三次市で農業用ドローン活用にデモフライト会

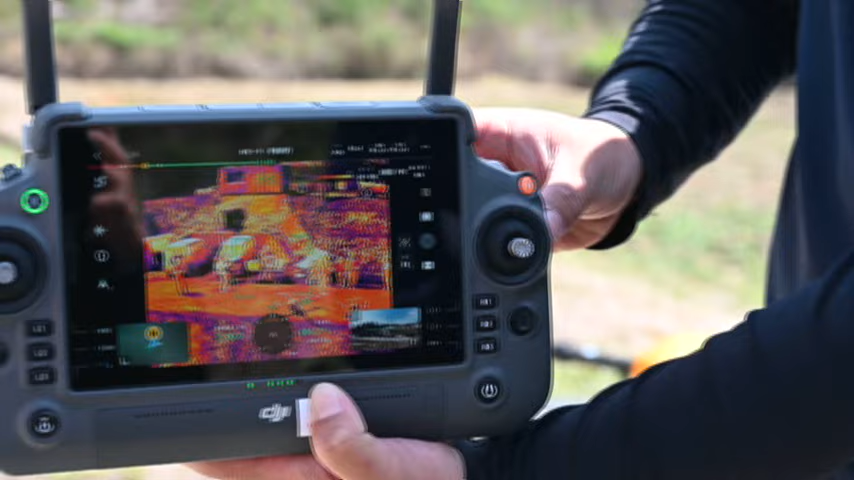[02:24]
人の温度に反応しようって感じです。
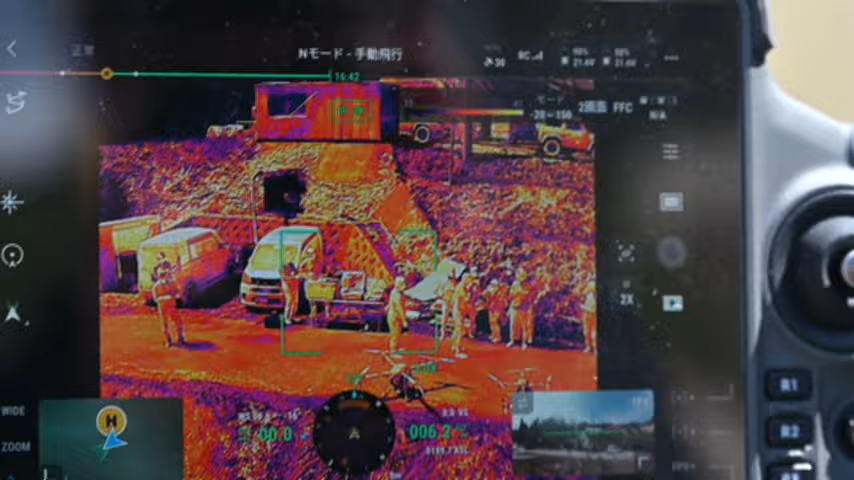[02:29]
距離が分かるようになったんですよ。
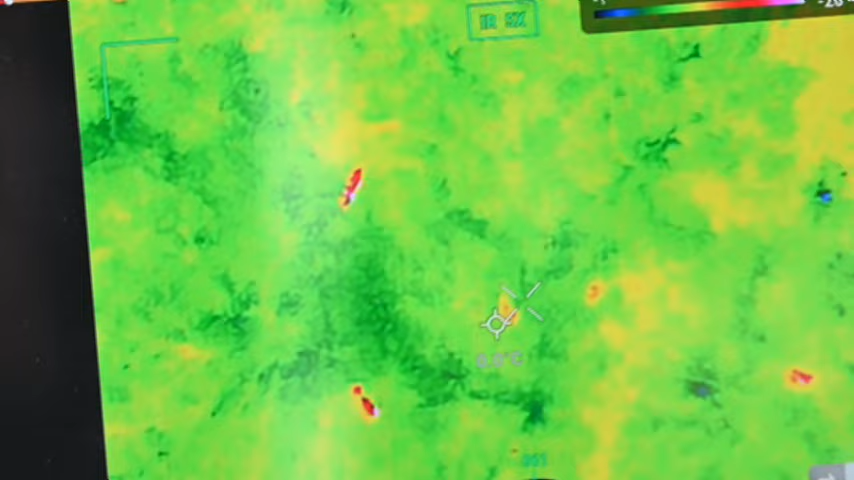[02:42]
うち逃げたでやとか言ってこれでやったらね、無線で教えるのも確実にできますし。
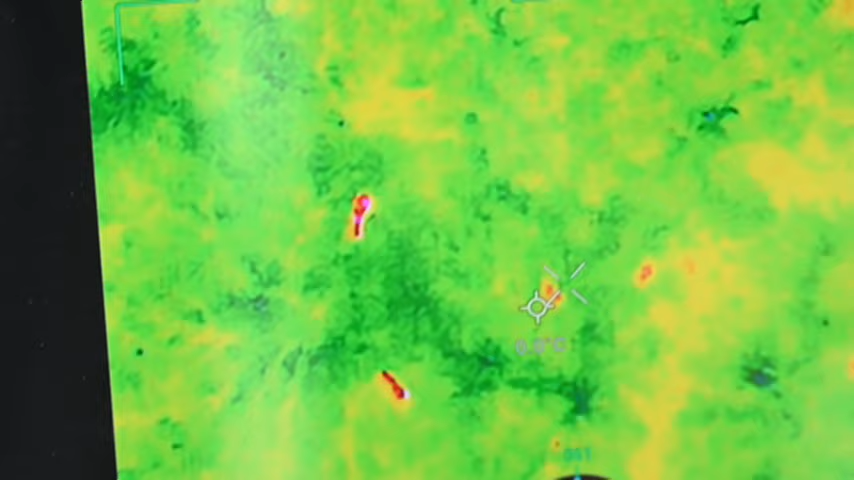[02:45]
このドローンって災害とか人を捜索するのにも使えるんですけど、空ザーって飛ばして赤い点があったら、そこポチって押せばそことの距離が分かる、緯度経度が分かるんで、